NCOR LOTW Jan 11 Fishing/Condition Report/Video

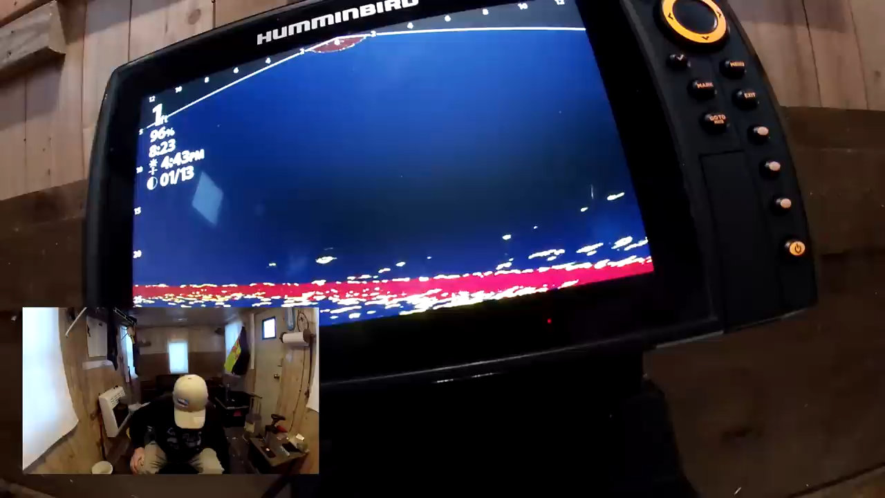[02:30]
All right. The undersea is alive with action here this morning. Schools of bait fish come by, and I've got fish over on this side. All right. Popping up a lot.
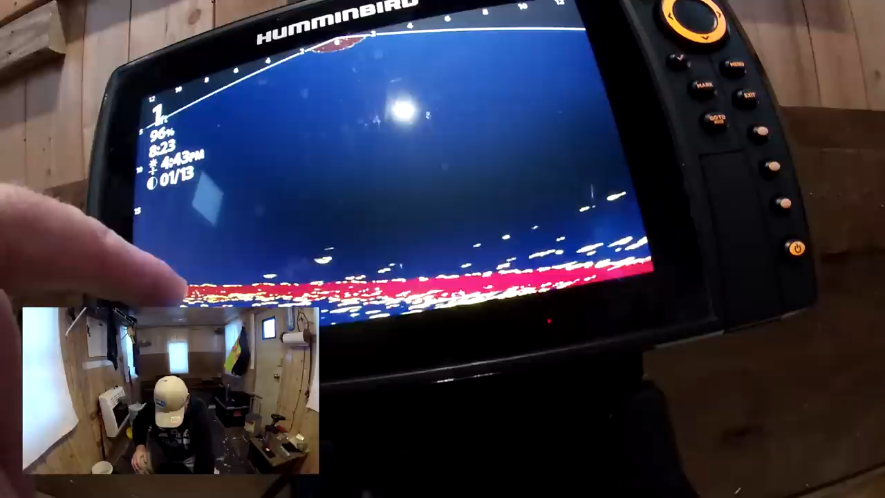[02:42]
All I need is to move a little bit closer over here. Here's my line on my left side. There's that. This is that little tiny jig, that tungsten jig. And this is that rattle bait. I've got that big pink rattle bait on again.
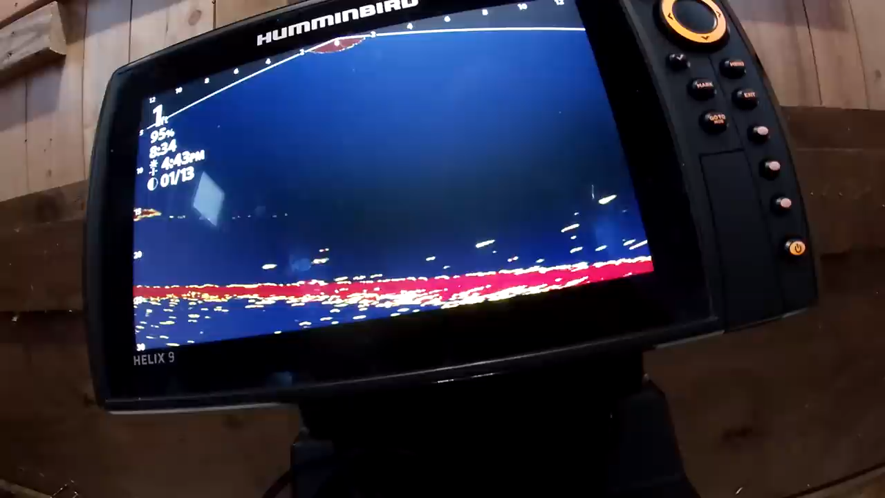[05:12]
Wow. You can see that one. See that again in slow motion. Holy smokes. The good thing about MegaLive is you can see everything.
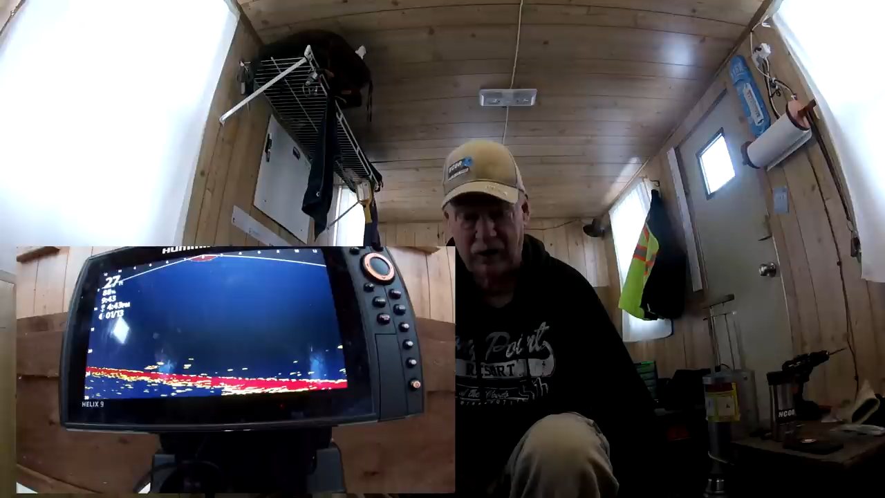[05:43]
I don't look like a giant right now, but there he is. There he is.
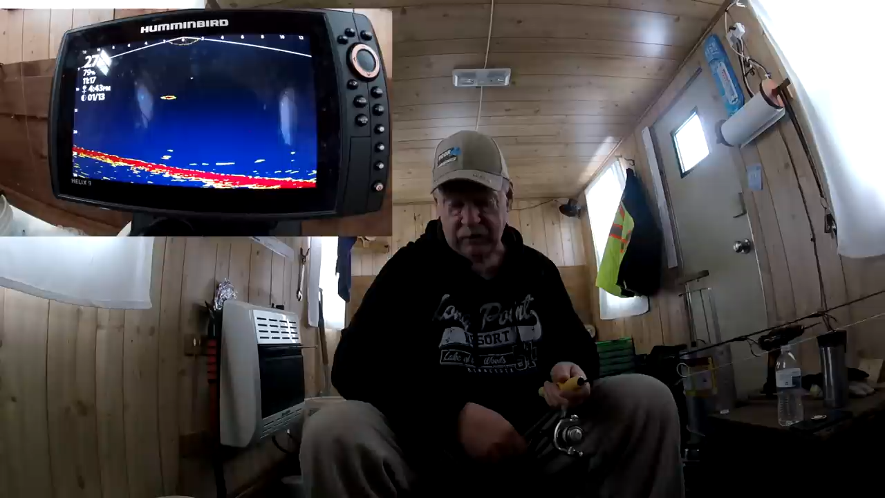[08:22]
Comes back. Looks again. Doesn't bite. Swims off to the side. Oh, now he's gone. No. Still coming back. Coming back. I got him. I got him. Ooh. Ooh. This is better. Big. Big freaking tulipie.